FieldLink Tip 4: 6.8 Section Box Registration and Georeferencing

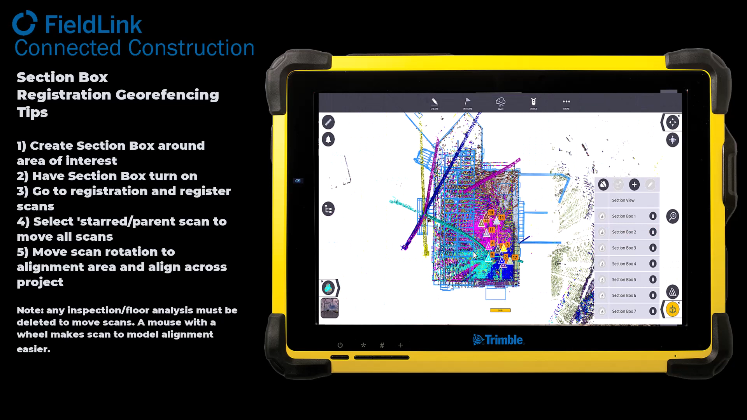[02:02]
were actually put up there um I don't have to send the entire scan job I can send just this area and this RCP can actually be loaded up into Autodesk Construction Cloud Revit Recap